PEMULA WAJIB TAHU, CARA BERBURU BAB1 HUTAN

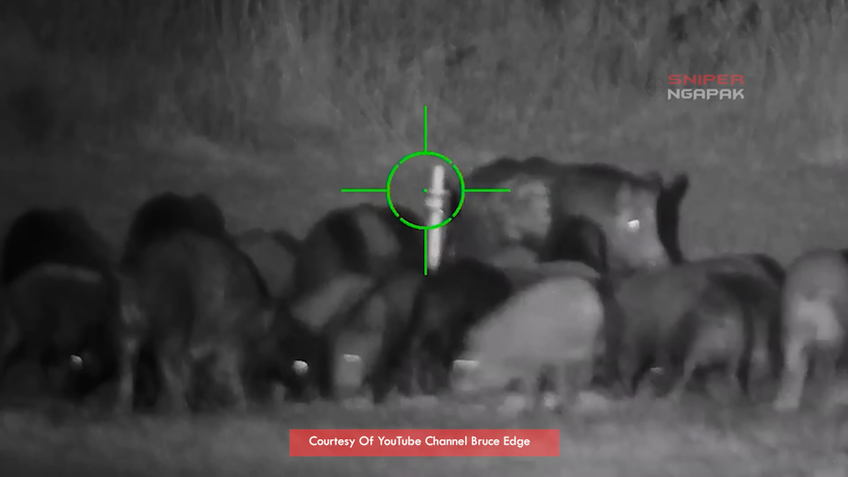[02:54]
Bedanya adalah, teleskop yang mereka gunakan biasanya menggunakan tipe kamera night vision.
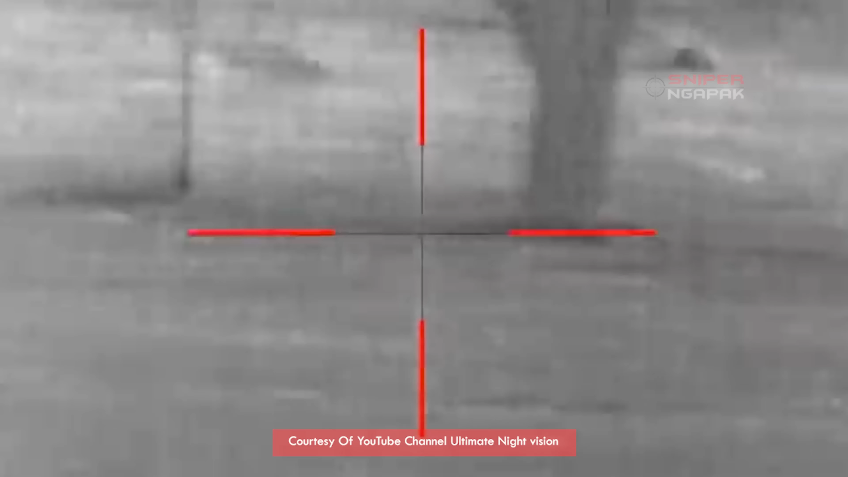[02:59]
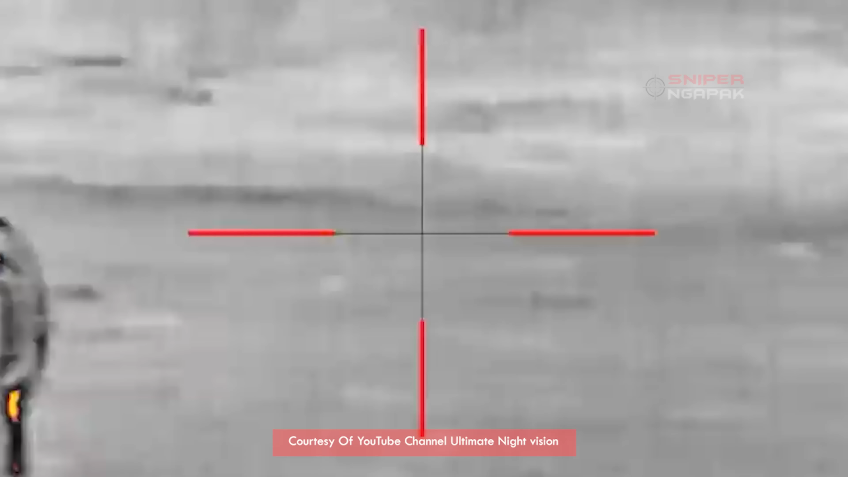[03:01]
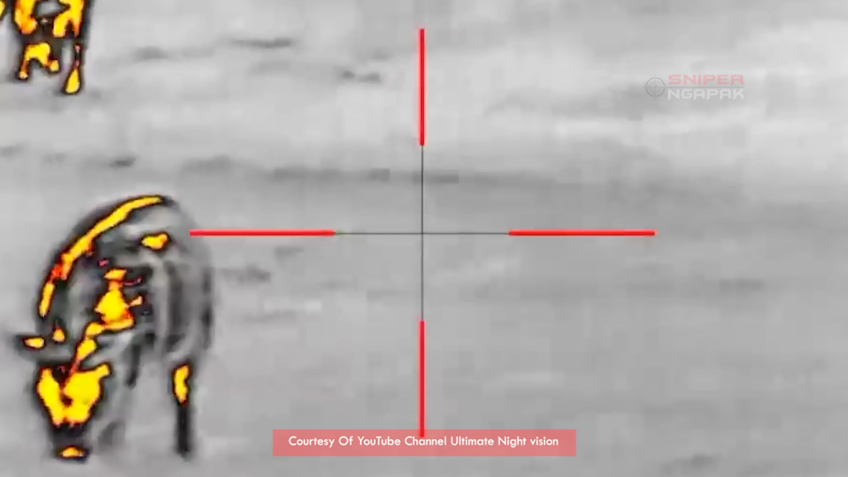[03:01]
Dan apabila pemburu profesional dan memiliki budget lebih, mereka akan menggunakan kamera thermal untuk berburu.
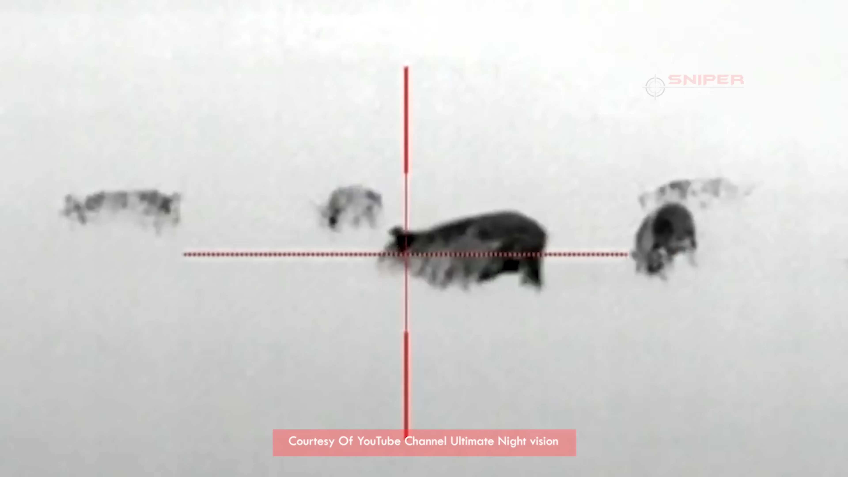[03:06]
Karena kamera thermal sangat membantu dalam berburu malam.
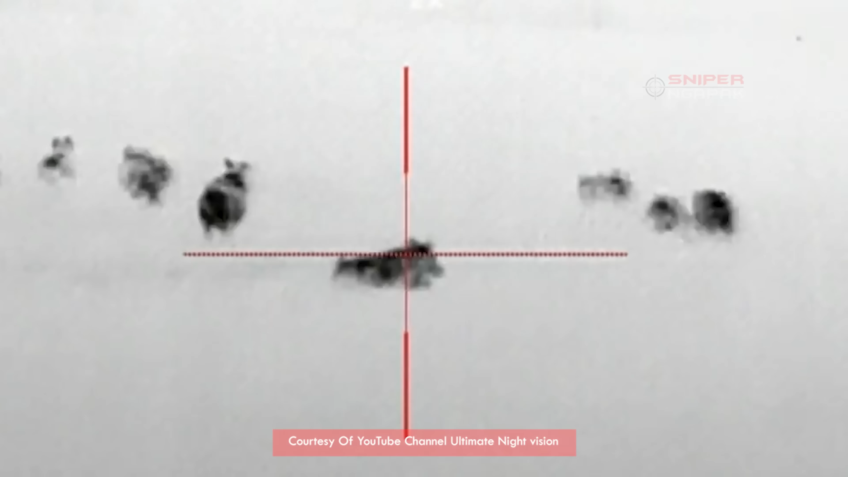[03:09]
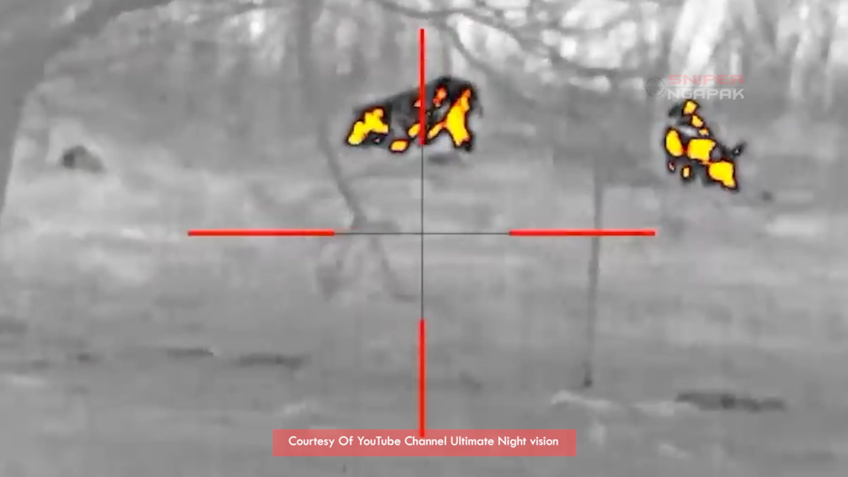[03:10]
Kamera ini dapat mendeteksi suhu tubuh target babi hutan hingga jarak ratusan meter.